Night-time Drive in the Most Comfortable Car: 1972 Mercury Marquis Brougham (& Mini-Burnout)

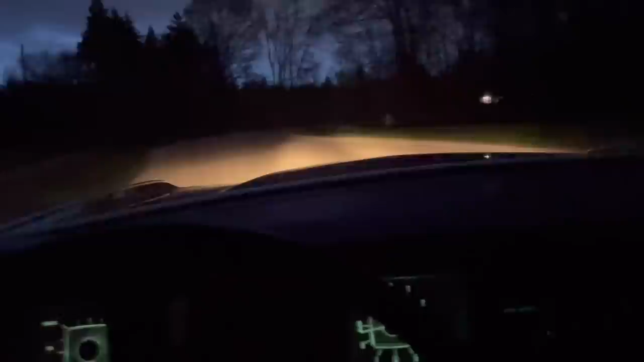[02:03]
miles on it when i bought it had something in the mid 30s i want to say but i've owned it for about eight years and you just can't stop driving it it drives so well and of course i don't drive it in inclement weather days and here we are out on the main road
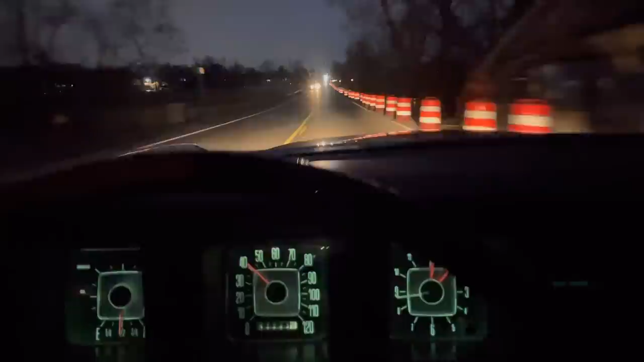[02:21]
this car does have added dual exhaust to when i bought it and they're somewhat louder than stock but it's still very pleasant nothing to complain about i guess the only thing to complain about is i need to clean my windshield i love looking out over those fender peaks